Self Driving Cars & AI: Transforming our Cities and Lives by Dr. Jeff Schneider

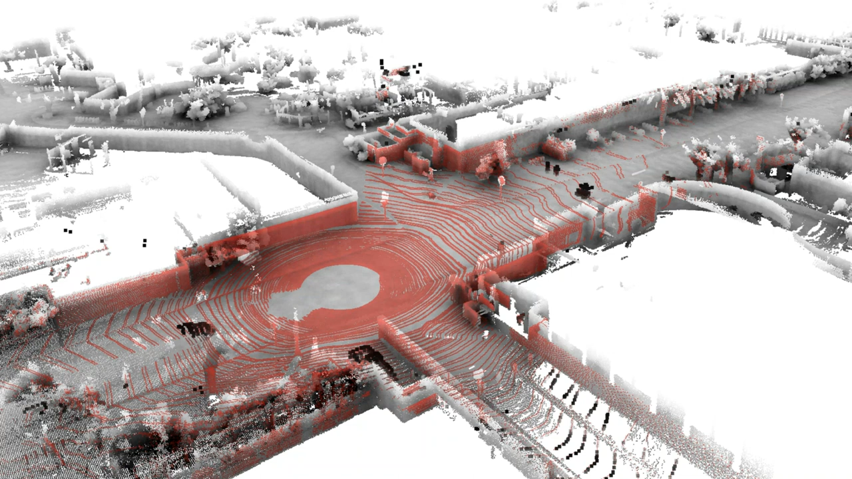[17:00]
and exactly matching the 3D shapes and things in your map. So you know where you are down to the centimeter if your GPS is giving you problems. So that's the first step. The car has to say, where am I?
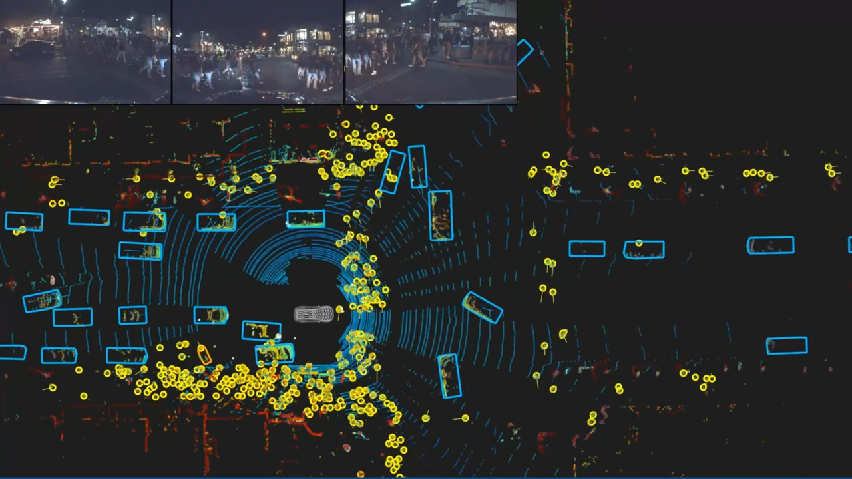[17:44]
There are actually that many there. You can see in the videos at the top, this is actually a herd of them coming across in front of us, right? It's a bar scene at night. So people are going all directions all the time. And we actually have to track all these pedestrians and
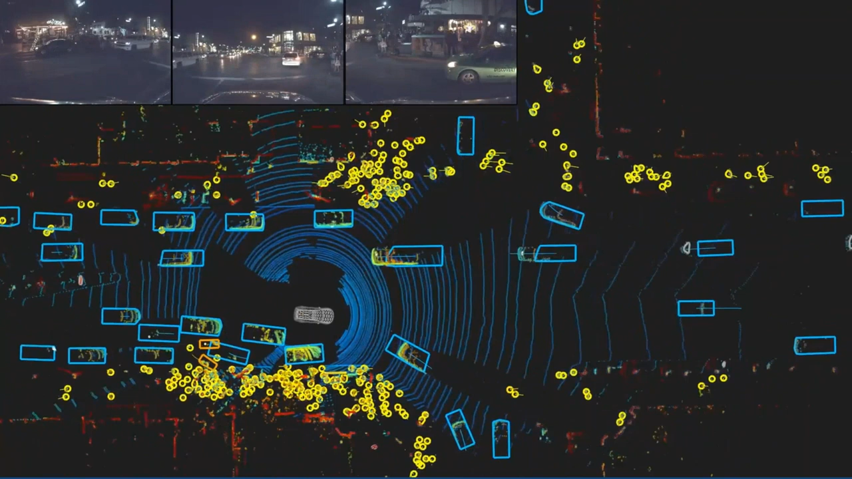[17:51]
recognize where they are so we can plot our route effectively. And this, again, all of this is happening with supervised learning, with deep learning, based on people labeling these things, millions of these,
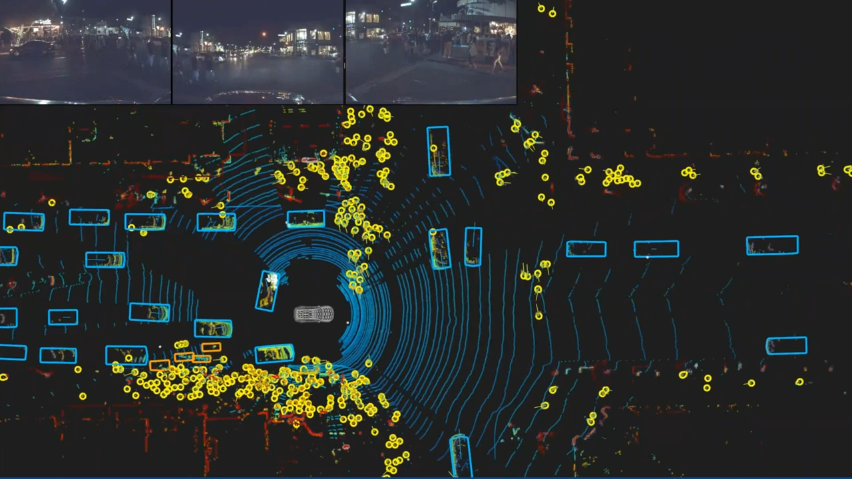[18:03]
and us running the training algorithm about them. Okay, so after you've seen where everyone is,
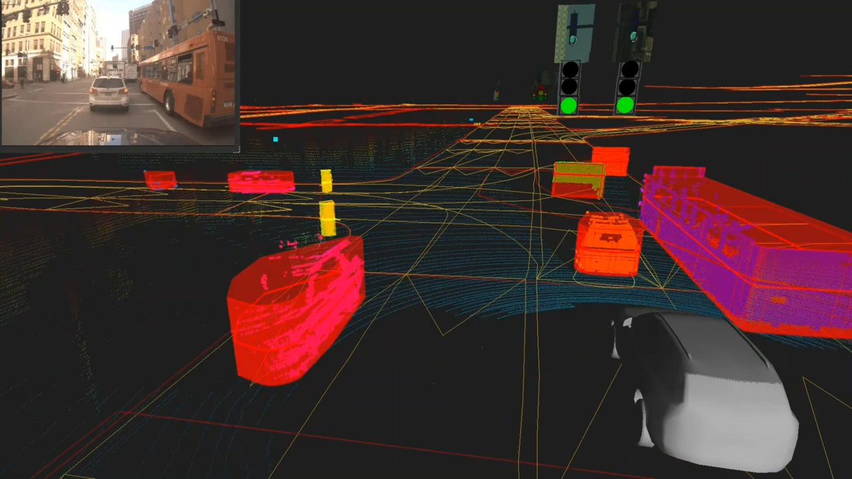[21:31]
And so this is actually an older video, but I'm going to show you, this is our system running again. And I want to show you this just because it's got a couple things in it I haven't mentioned yet. Some of the things, oh did I, somehow I made it stop. Okay. So you see the lines on the road? These are, these all come from the map. Okay. So the map already tells us what lanes are out there and what they're connected to.
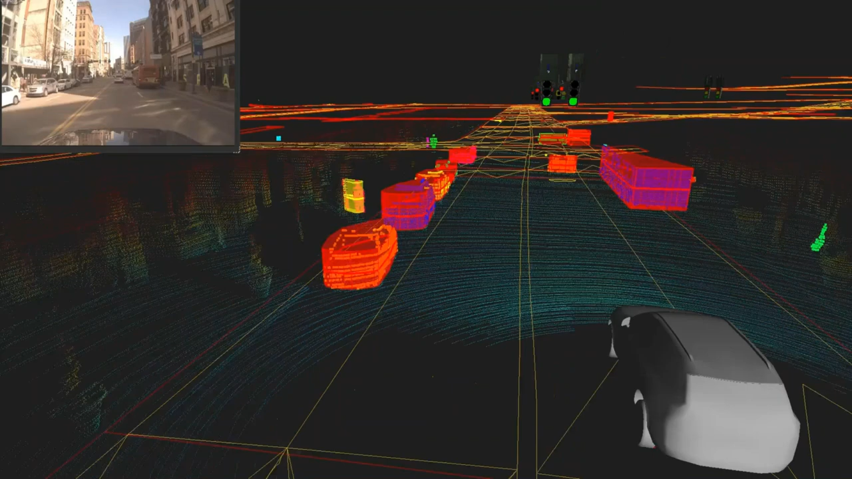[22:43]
Right. So this, this continues like this and you can see again the objects with, with their velocity vectors. Okay.
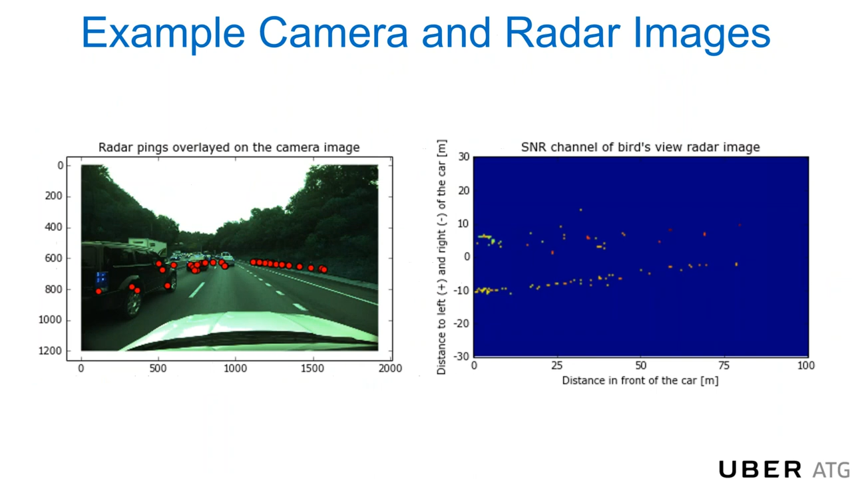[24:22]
Um, this, okay. So this one's not important. Let me, let me get to the other one here. Here's the issue.
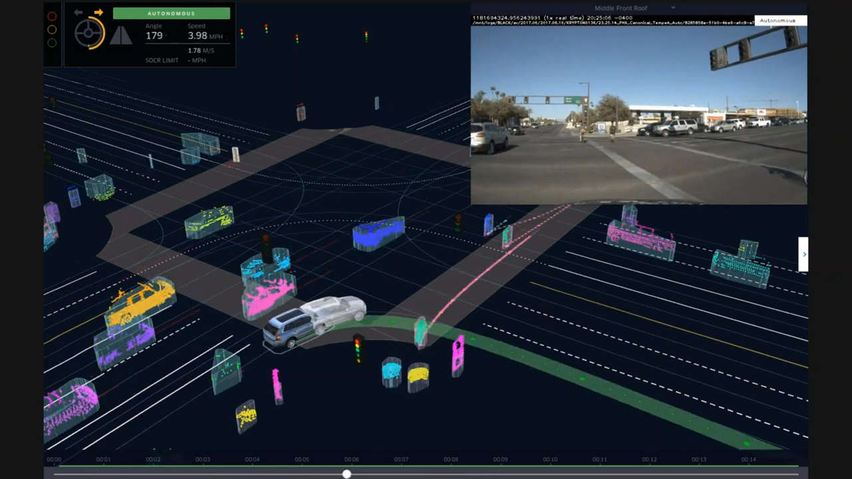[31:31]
Um, and in fact, usually you have broken some of those. Uh, and so then you go through another iteration of context of all those, uh, until you get something that handles everything well.
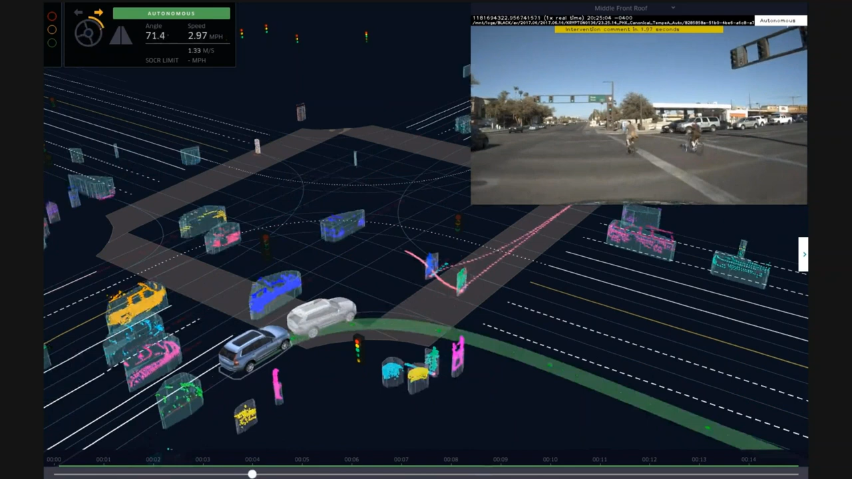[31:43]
And you can see this one is, uh, there's a blanker there. So that's, we deemed that we didn't leave them enough space the first time around. So this, this leaves them a little more space. Um, after that, you go into a simulation environment, uh, right?